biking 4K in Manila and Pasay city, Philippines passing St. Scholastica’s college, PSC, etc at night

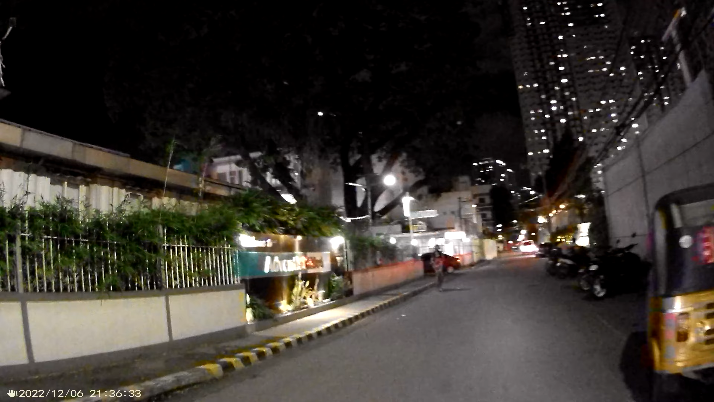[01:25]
Laguna I'm now here in Pasay City Those are the bikers too We need to lower down the lights We need to slow down because I'm holding my action camera on my one hand So this is Adventist Medical Center So
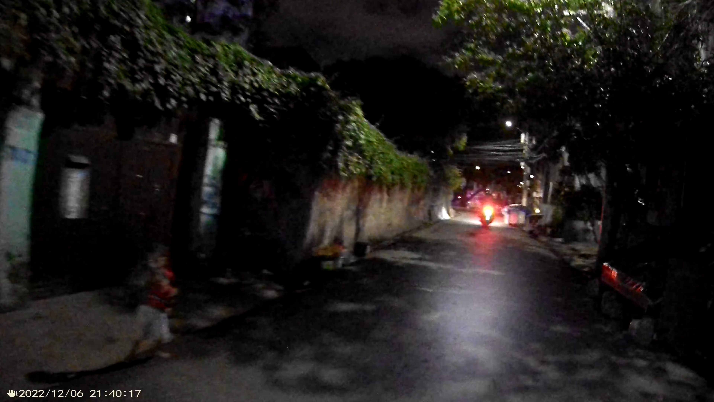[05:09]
right so I'll just stop because there's a vehicle behind me who just passed by in front of me okay okay right now sorry DLiana University
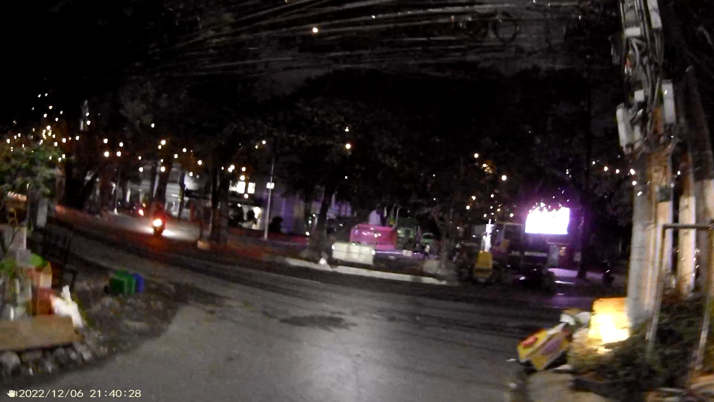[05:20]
okay here we go okay should I go to cultural center of the Philippines or should I go straight to
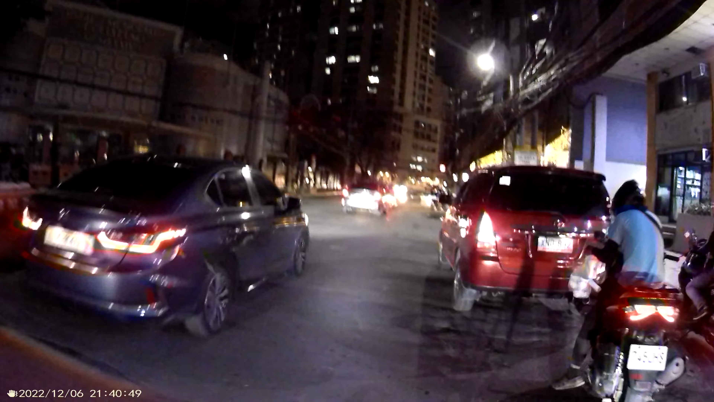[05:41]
Manila City because cultural center of the Philippines is part of Asay City yeah
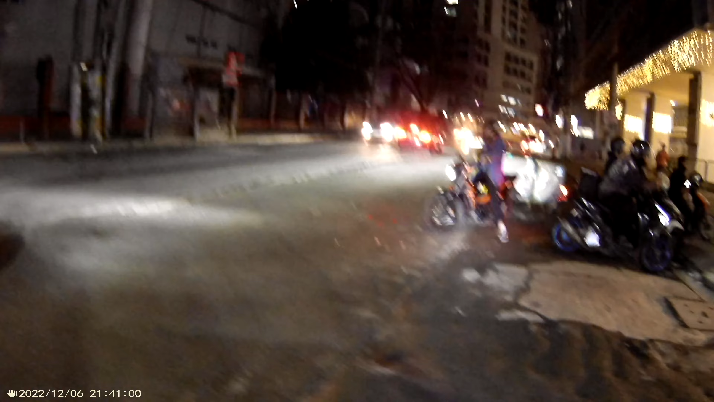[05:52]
so we really need to slow down this in front of me is the Philippine Sports Commission